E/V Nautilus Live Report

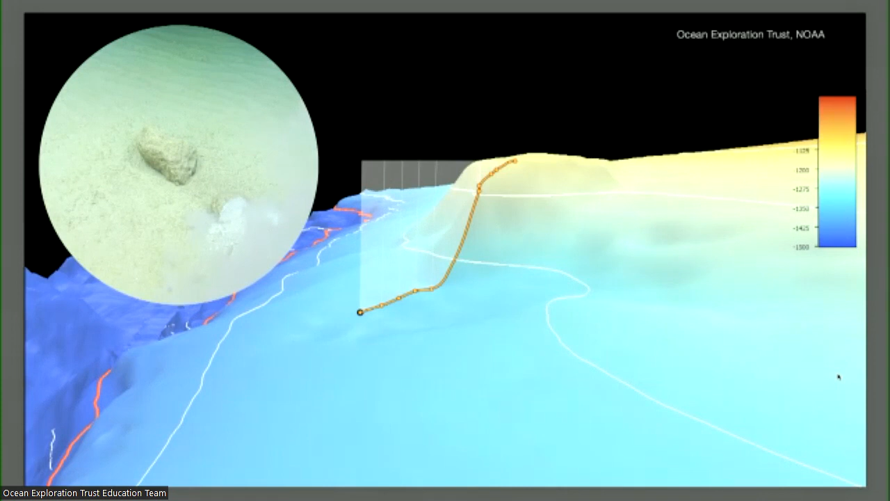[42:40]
to break a little piece so we can see inside and what we did is take a measurement of this carbonate and unfortunately we did not I guess maybe you can squint